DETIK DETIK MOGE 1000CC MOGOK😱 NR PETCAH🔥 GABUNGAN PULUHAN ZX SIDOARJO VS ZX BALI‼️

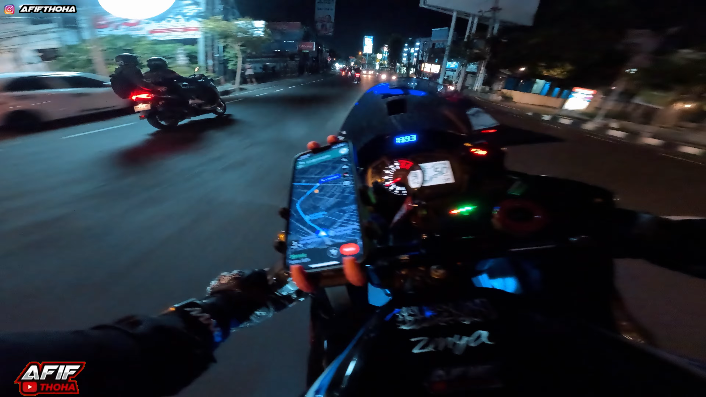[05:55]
Ada mobil, mobil nyebrang. Tahan, tahan, jangan ngebut-ngebut, belakang ketinggalan. Wih, rame cuy.
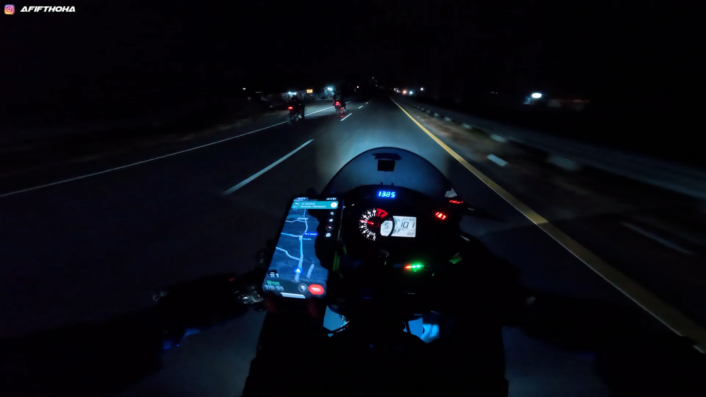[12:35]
Habis ini kita masuk ke belok kiri ya, belok kiri ya. Gimana Bim? Gimana Bim? Masih depan, masih depan. Ada. Perempatan depan ya. Nah, kita diarahin lewat sini, nggak tahu nih.
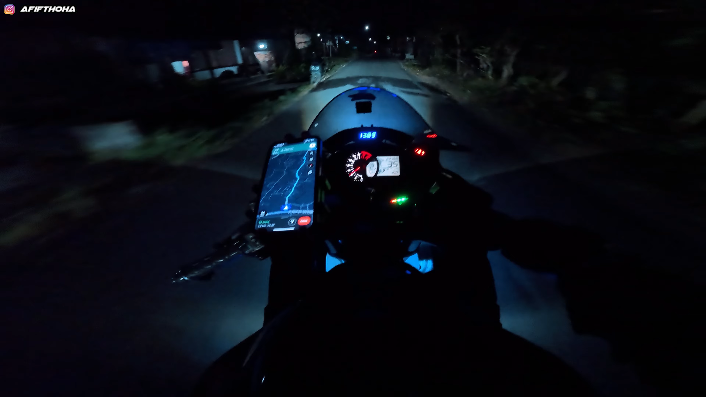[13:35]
Gua juga nggak tahu jalannya guys, jadi ikutin aja ya. Google Map-nya. Berapa menit tuh, Bib? Hah? Berapa menit? 10 menit. Oh, 11 menit. Masuk pedesaan nih berarti. Yo, iya. Ya, betul sekali masuk ke pedesaan. Pokoknya. Ada yang geber ya di sini. Jangan lagi ya.